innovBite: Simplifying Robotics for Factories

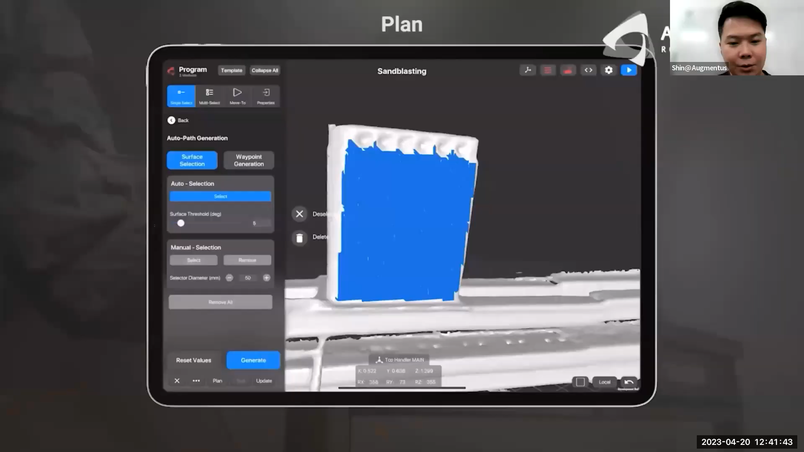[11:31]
So they just use a tablet, and then they bring it up into the short form, and then they perform 3D scanning,